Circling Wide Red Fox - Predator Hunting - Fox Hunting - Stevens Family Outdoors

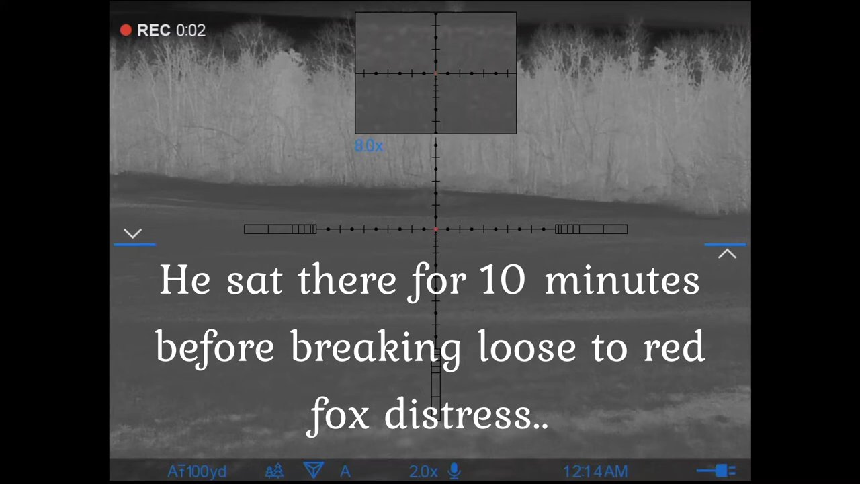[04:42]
Yeah, Tommy, stay facing that way. Don't move, Tommy. He's coming through. Where'd he go? Over under that hump. Oh, he's gonna come right over to us here. Yeah. I'm gonna film it. Okay. Let's be still.
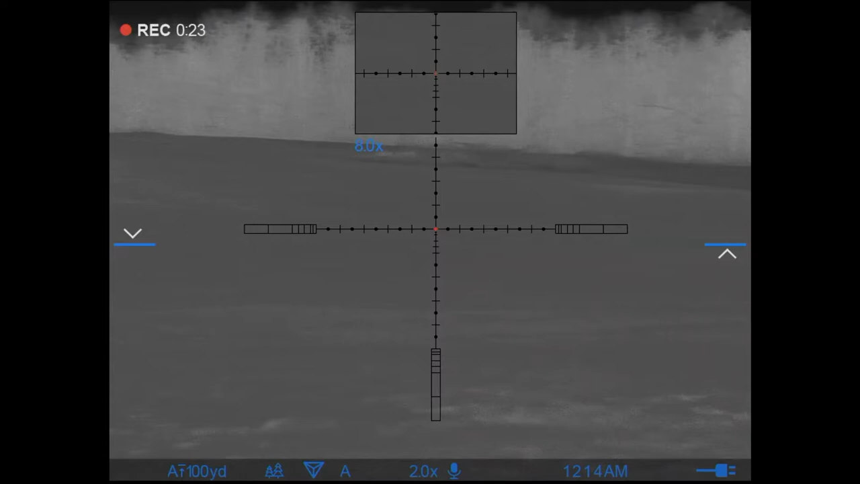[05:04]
There he comes right at you. See him? Yeah. Be right. Yeah. So, might be a goat. Don't move, Tommy. There he comes. Yeah, let him go. He's going right at us. Oh, yeah. He's looking down at the collar. That's a good sign. Don't move.
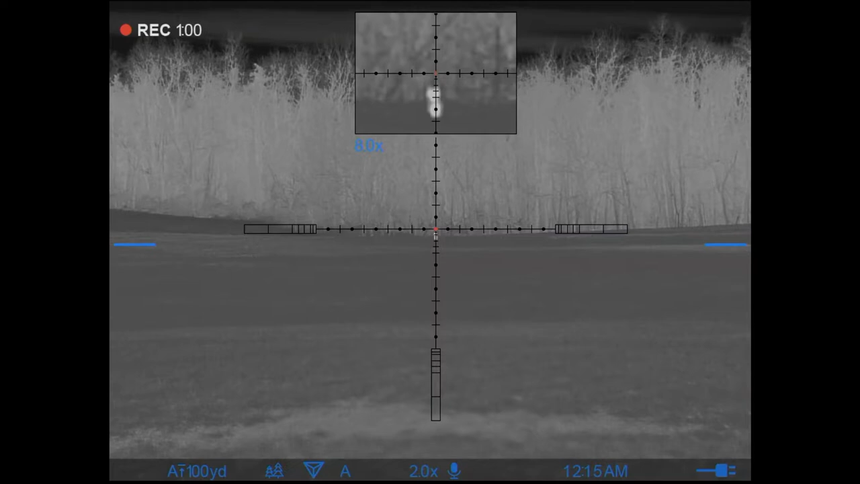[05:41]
I'm looking your way. Don't move, though. Don't move,
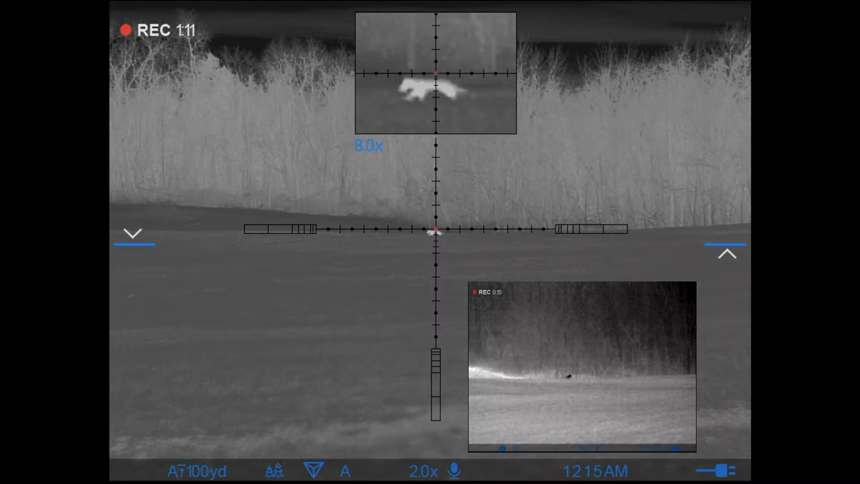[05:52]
though. Good footing. Good footing. I got good footing. How far is he? Oh, 200.
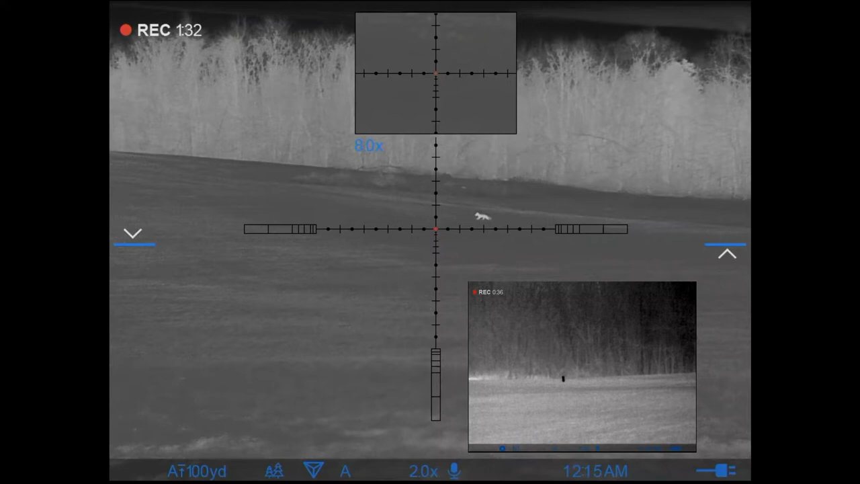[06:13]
You can't get off my shoulder. He's coming across. Yeah.
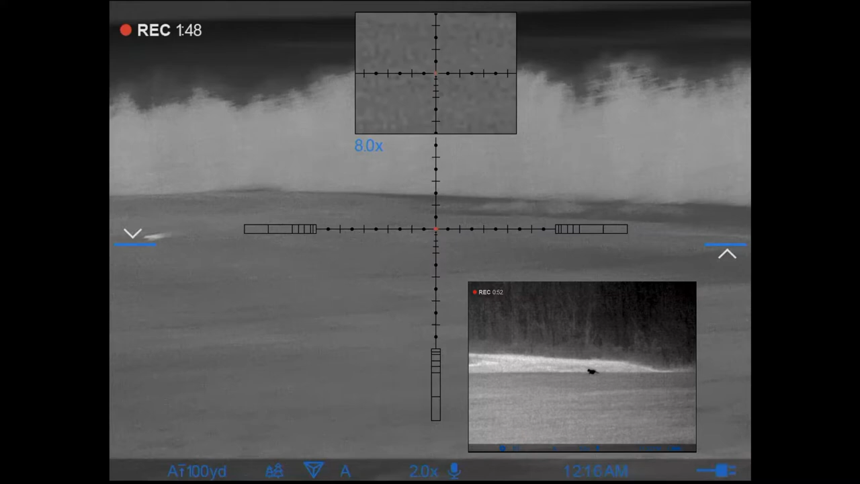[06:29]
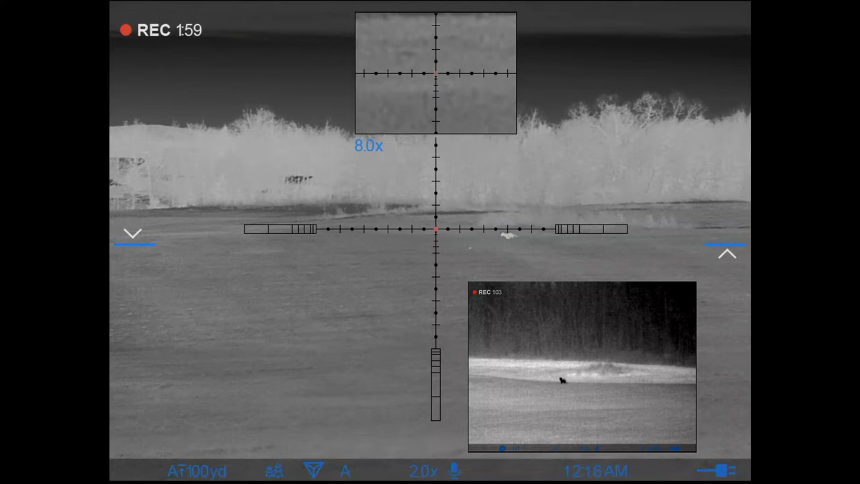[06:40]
Get behind that dip. Tell me what's going around, how you get around.
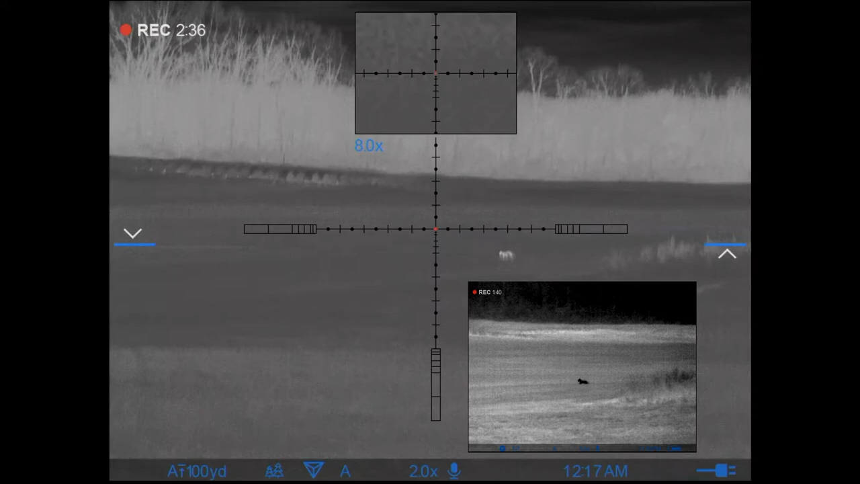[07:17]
No, it's too far, buddy. That's a fox. Just let him come on up.
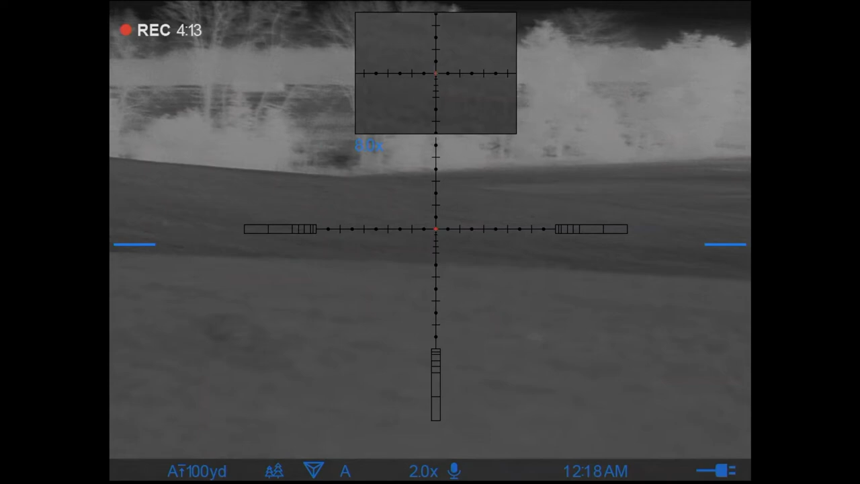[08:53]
Which one did he go behind?
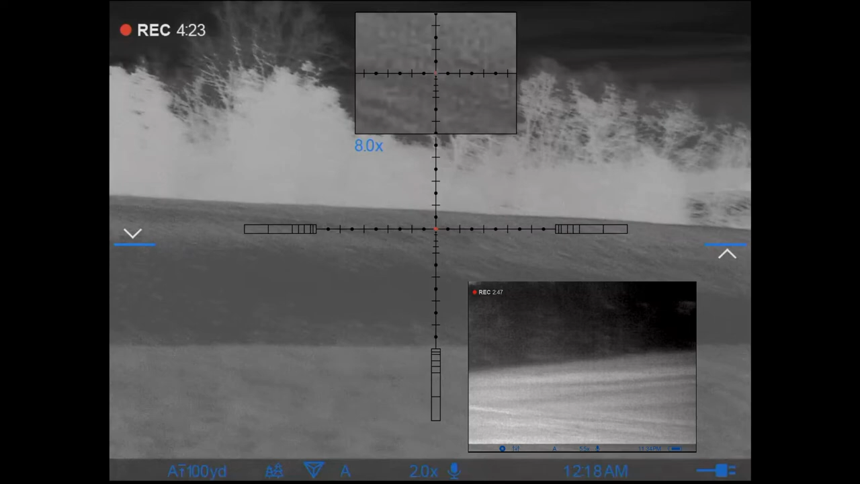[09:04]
He's gonna come up over the bank right here.
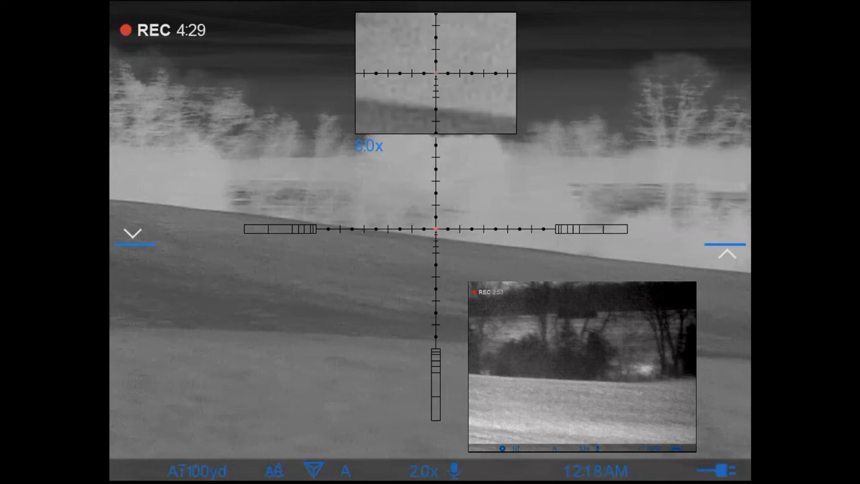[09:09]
He's way up there. No, he's not. No, he's not. Easy. He's on the top for you. Easy.
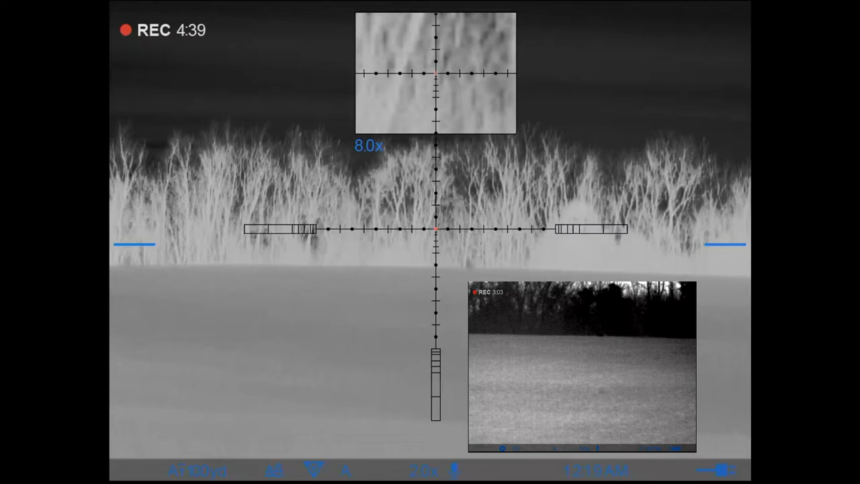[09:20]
Take him. See him there? He's not too far.
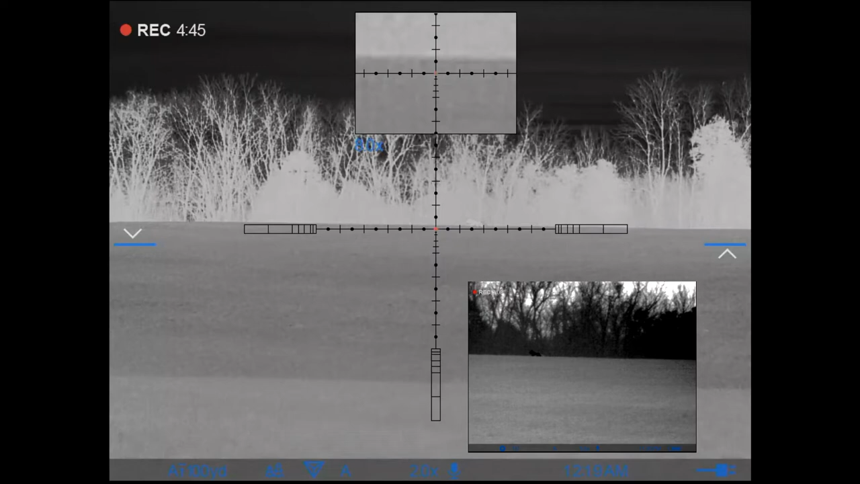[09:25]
Yeah. He's not too far. Yeah. Hey, he's not. Yeah, he's coming. He's coming. He's coming. He's gonna come. Be still.
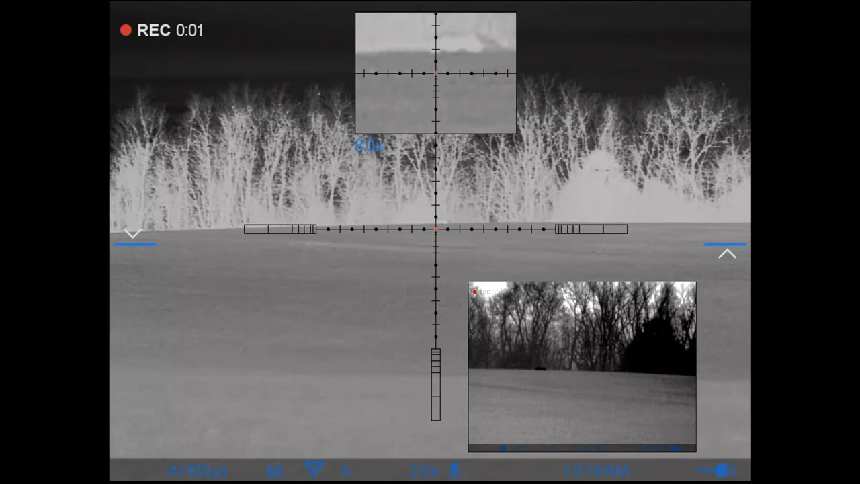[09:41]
Too far, dude. You got his on top of here. Just let him go. Just let him go.
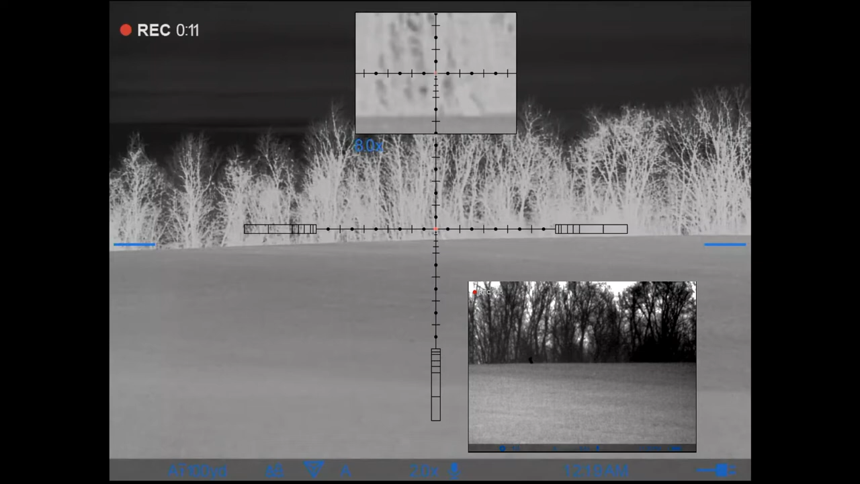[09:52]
Want to try it, Tommy? Yeah.
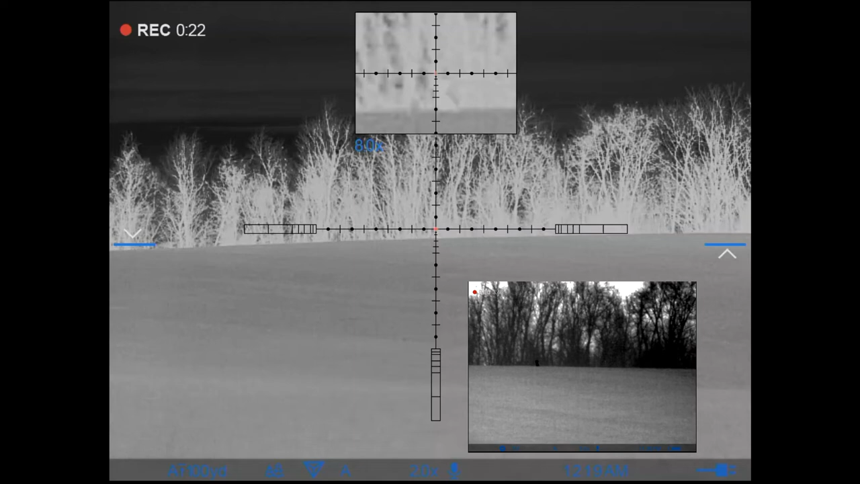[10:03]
One, two, three. Oh, you smoked him. Oh, you smoked him.
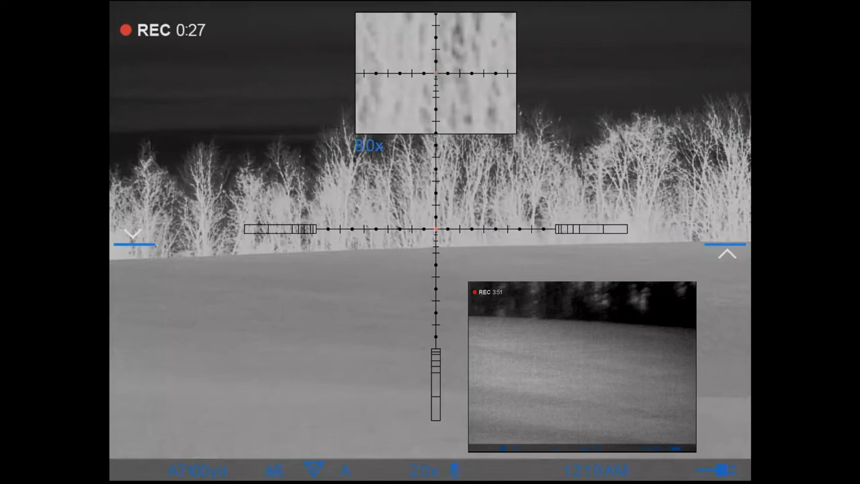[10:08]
You smoked him. You got him, buddy.